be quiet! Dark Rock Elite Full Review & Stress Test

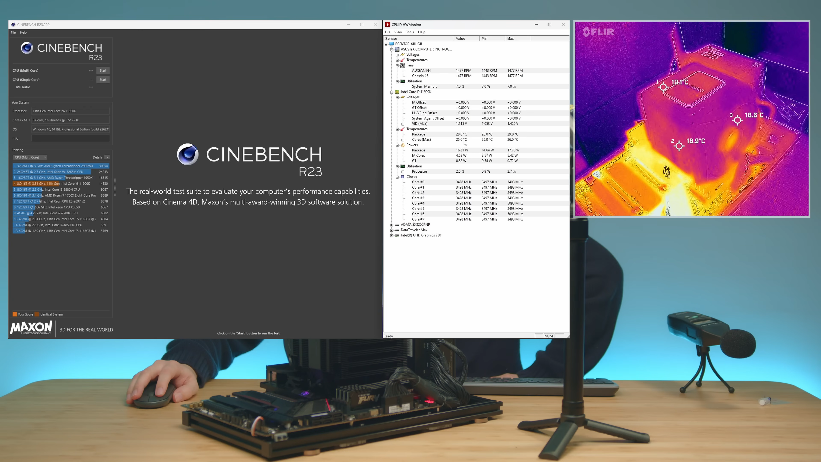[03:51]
So take a look at the current system temperature we're hovering around 27 Celsius and it's going like 15 17 watts here. So let's go ahead and run that benchmark now. So the CPU we're using right now it's the 11900K and turbo mode and everything is on XMP is on.
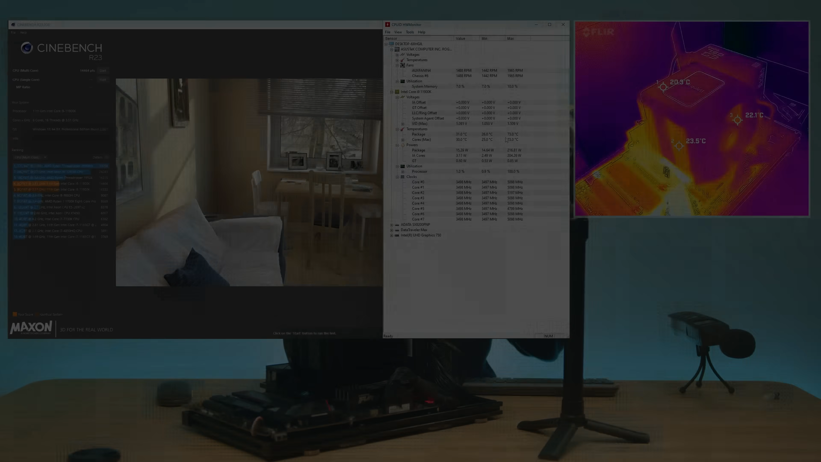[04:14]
Alright so the test is finished I'm just gonna go and actually turn to quiet mode here. And it looks like we got some definitely some better results here.
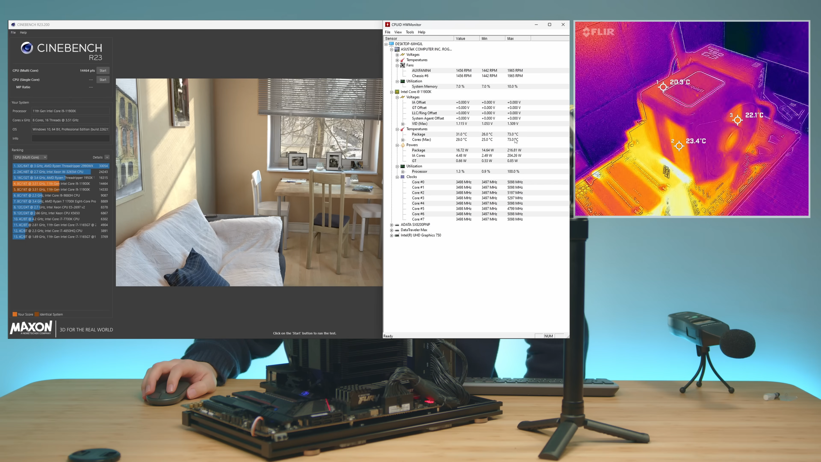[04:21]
Comparing this to the Dark Rock 5 Pro where we hovered around 81 Celsius here we only went up to 73 Celsius.